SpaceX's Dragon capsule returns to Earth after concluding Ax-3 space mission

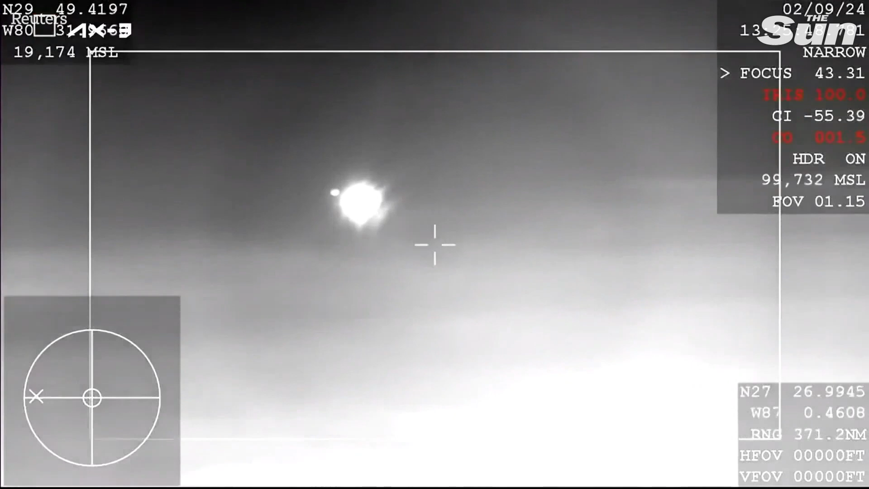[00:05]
And there you can see the drogue parachutes have deployed.
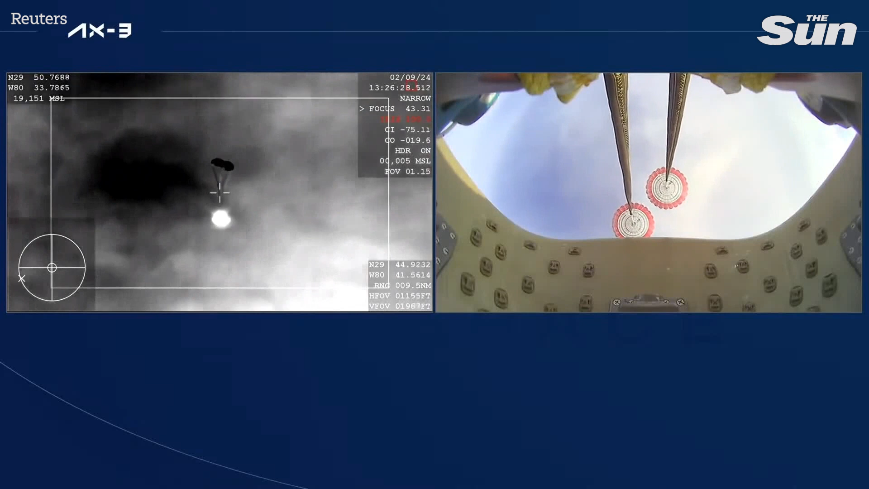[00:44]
Now just waiting for the four main parachutes to deploy as well.
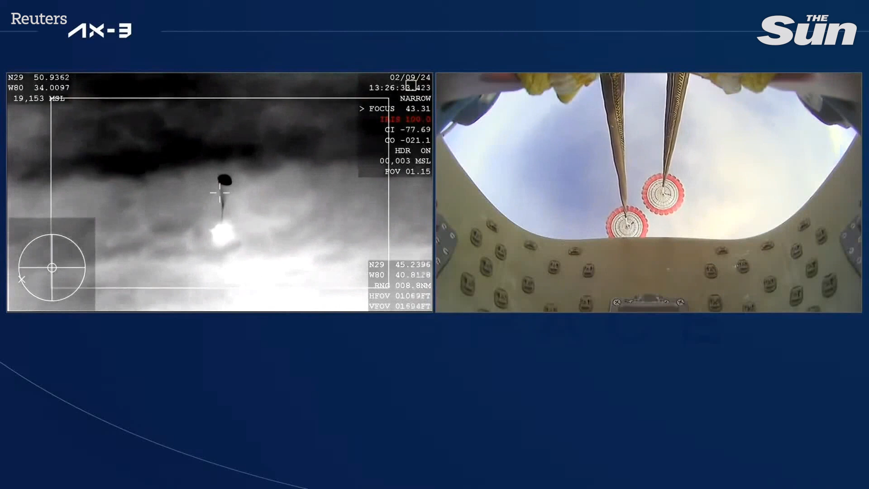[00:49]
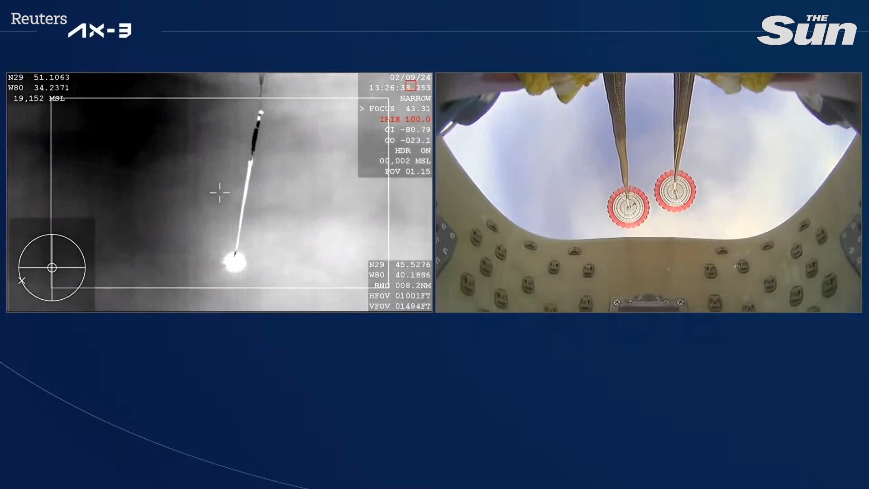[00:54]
And there you can see on your screen, four mains have deployed.
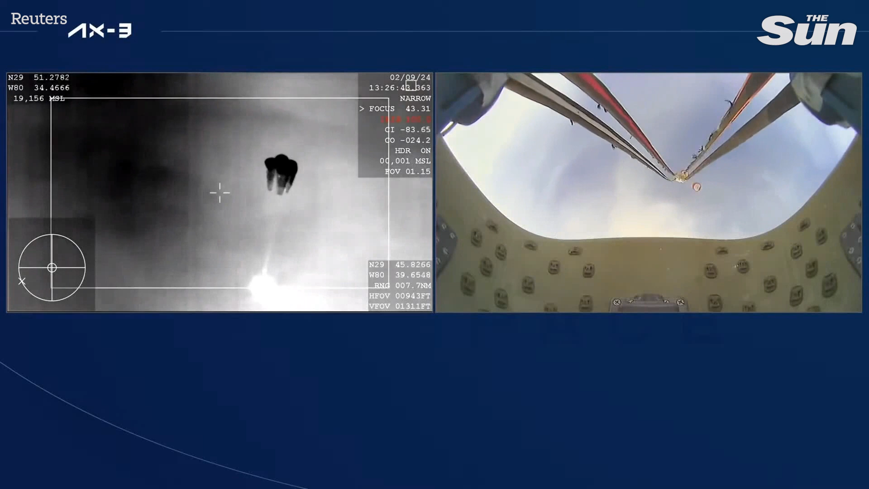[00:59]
They will begin to slowly open up and help slow the vehicle down.